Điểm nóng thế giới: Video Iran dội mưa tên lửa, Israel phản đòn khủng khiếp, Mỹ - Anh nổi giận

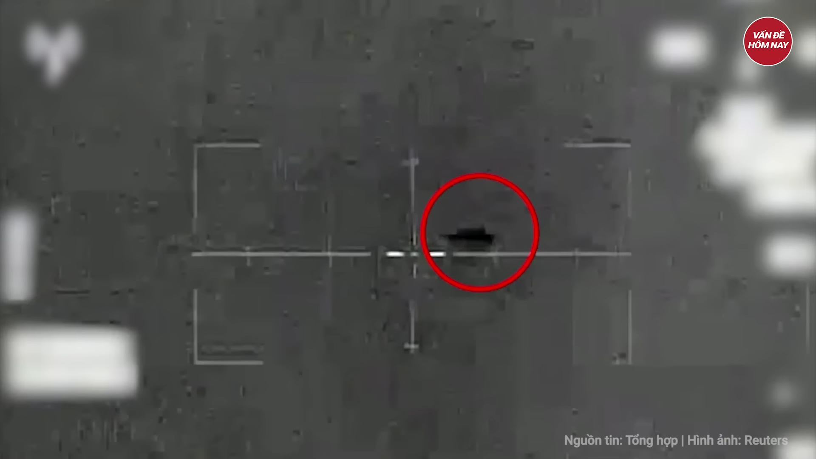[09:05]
Bộ Quốc phòng Israel sau đó thông báo Lực lượng phòng không phát hiện 40 quả rocket bay qua biên
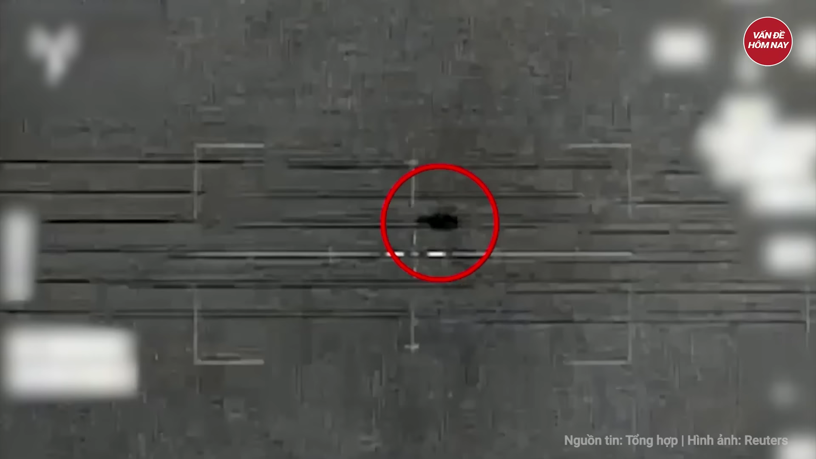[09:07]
giới Và đánh chặn một số trong đó Cùng hai máy bay không người lái UAV
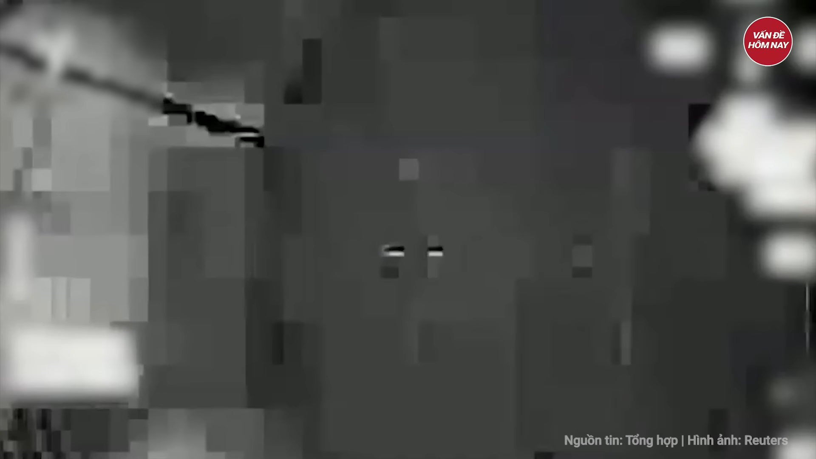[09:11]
Mang chất nổ Tuy nhiên không có trường hợp thương vong nào được ghi nhận
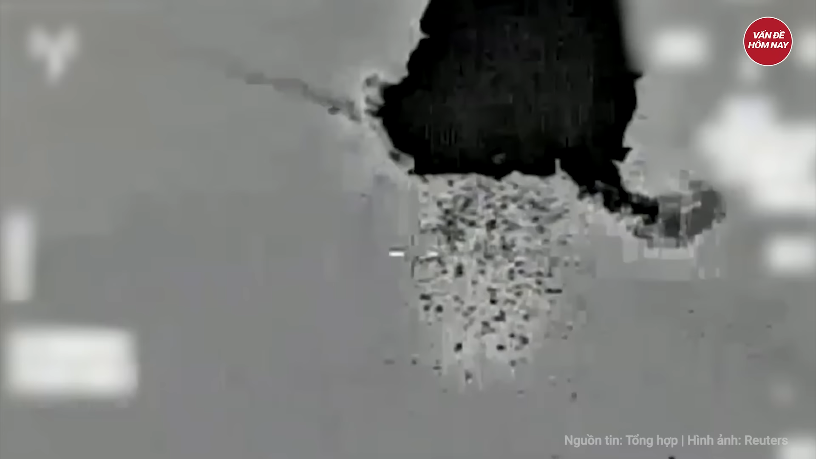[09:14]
Video đăng trên mạng xã hội Cho thấy hệ thống phòng
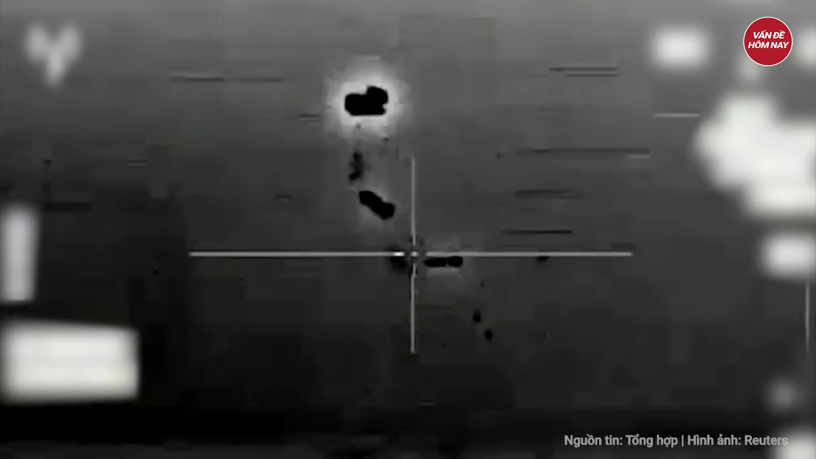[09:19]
không Iron Dome Vòng sắt được kích hoạt để chặn rocket